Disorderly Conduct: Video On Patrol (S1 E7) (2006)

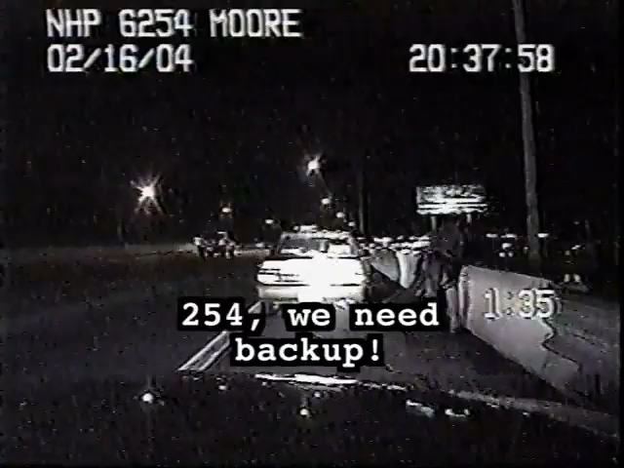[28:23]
But the suspect is able to wrestle himself free. He falls to the ground. Then he makes a desperate leap over the barrier and heads down the freeway on foot with troopers in close pursuit. The suspect was later caught and taken into custody.